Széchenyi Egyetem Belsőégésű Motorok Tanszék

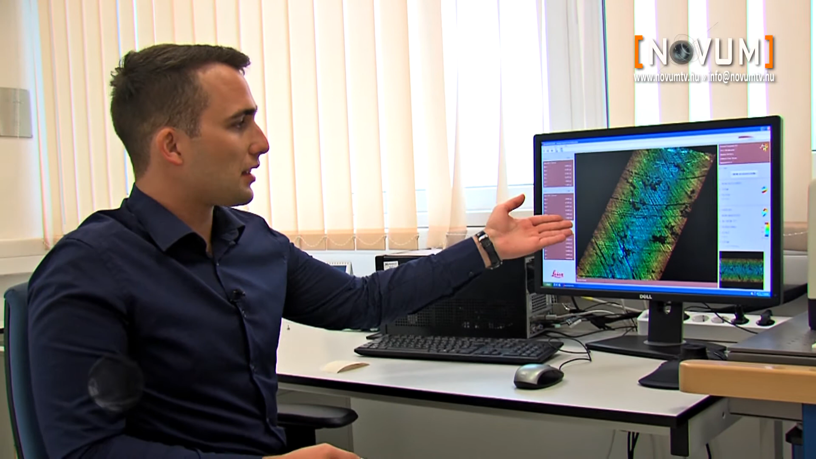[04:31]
Igazából miután elkészült a felvétel, utána a számítógépen történik a kietékelése,
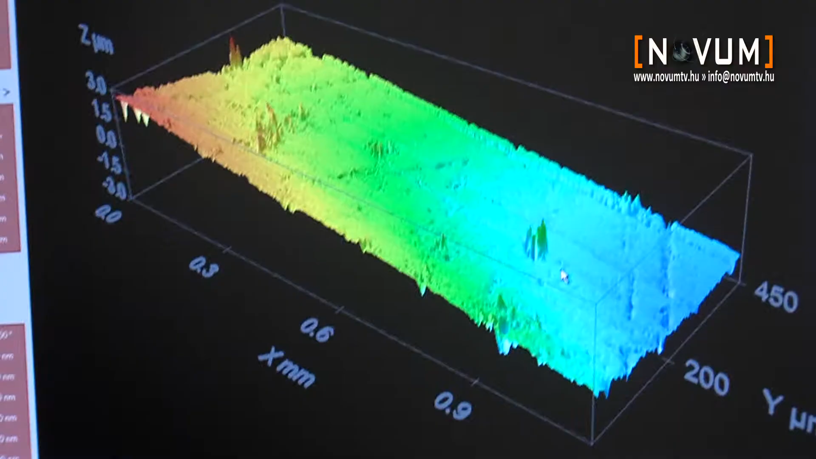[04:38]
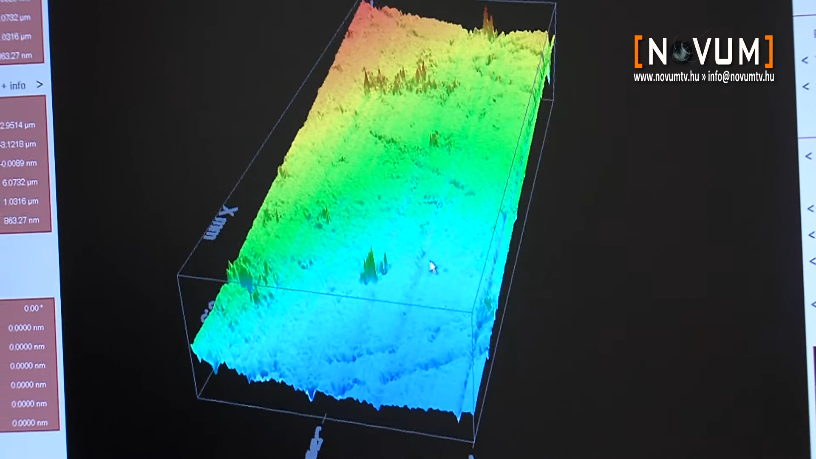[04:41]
számítógépen különböző paramétereket tudunk meghatározni, mint például a felületi eddesség, porózítás, kopás térfogat.